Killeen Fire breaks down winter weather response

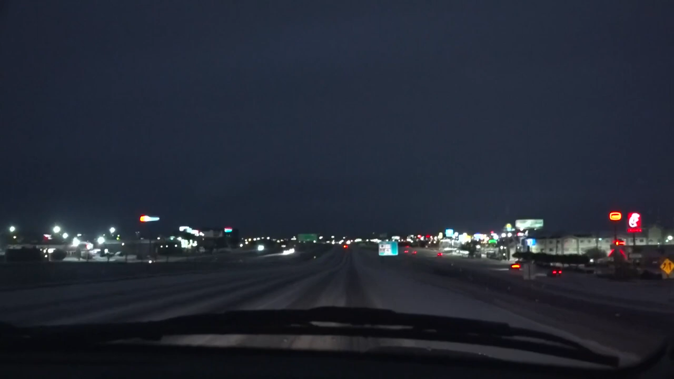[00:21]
And then you can hear the slush as we're driving through it. All that slush is going to refreeze. Driving around Killeen, Fire Battalion Chief Phillip Bannister gets a firsthand feel of what drivers will be enduring.